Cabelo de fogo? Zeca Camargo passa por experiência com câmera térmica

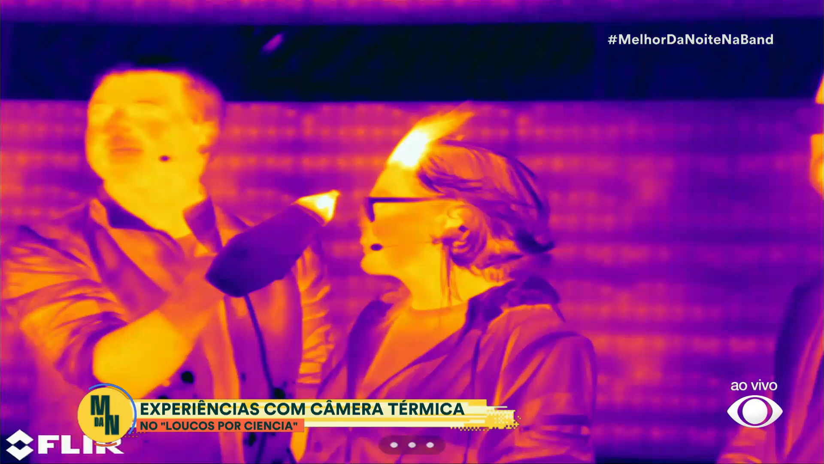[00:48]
Tem que ver com ela. Nossa, parece que o cabelo da Ana está pegando fogo, olha lá. Olha lá, está em brasa. Olha!